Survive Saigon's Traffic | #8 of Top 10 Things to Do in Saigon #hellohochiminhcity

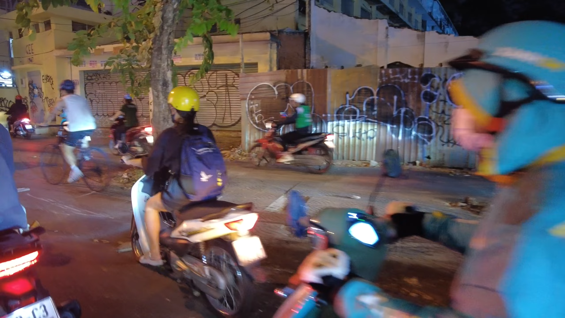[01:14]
District one motorbiking at its finest. The wrong way down the one way street.